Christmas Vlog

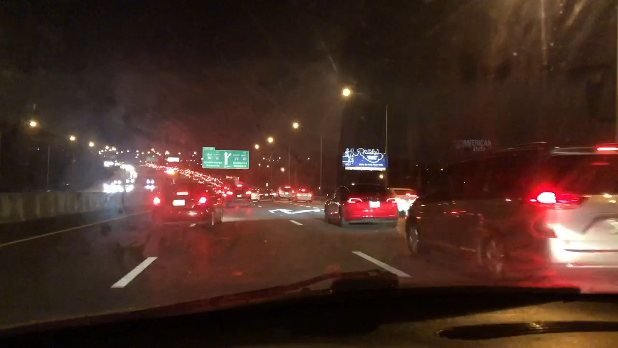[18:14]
Of course, if it's an accident, I hope everybody's okay. But if it's construction or just something dumb, well, like I said, welcome back to Nashville. Ugh, I need to clean my windshield, so that's apparent.